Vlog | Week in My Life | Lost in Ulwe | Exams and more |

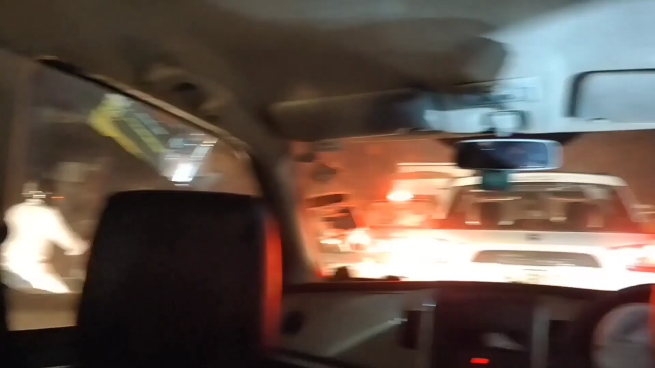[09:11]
So it's 8:45 and we are still stuck in the traffic.